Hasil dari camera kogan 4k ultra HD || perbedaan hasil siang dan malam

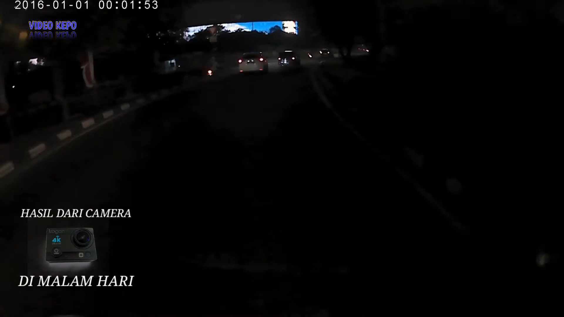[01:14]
video malam video malam ya video malam ini Bang Yul di kawasan Taman Anggrek Jakarta Barat ngambil videonya nah itu Mall Taman Anggrek ikan nah ini sambil jalan Bang Yul coba
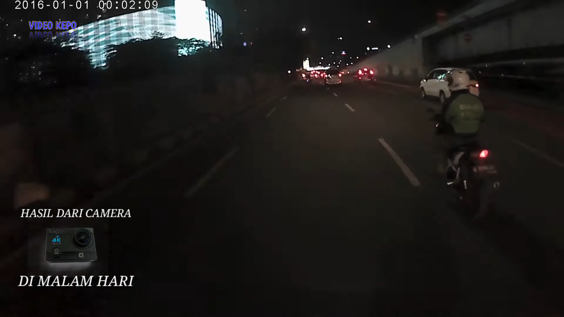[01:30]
video ya video untuk cara kita memasang kamera action di helm itu ada di tutorial video sebelumnya ya silahkan dilihat di video Bang Yul sebelumnya ada caranya seperti apa perakitannya dan ini hasilnya seperti ini itu untuk kamera kogan dan sendiri menyambungkan ke HPnya
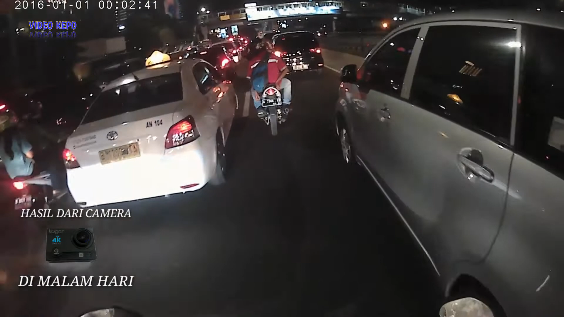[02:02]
itu menggunakan aplikasi xdp namanya ya xdp jadi menggunakan wi-fi itu wi-fi di HP tersambung jadinya tersambung ke HP langsung ya bisa dilihat hasilnya gitu Bang Yul ini untuk eh hasilnya bisa ke HP juga menggunakan transfer wi-fi ya transfer wi-fi caranya itu di download dan